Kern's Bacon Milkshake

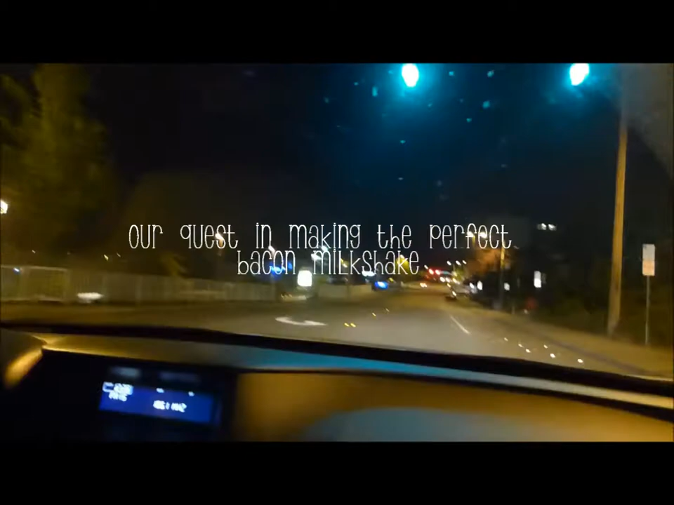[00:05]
Okay, so right now we're on our way to KFC. Kern is freaking driving!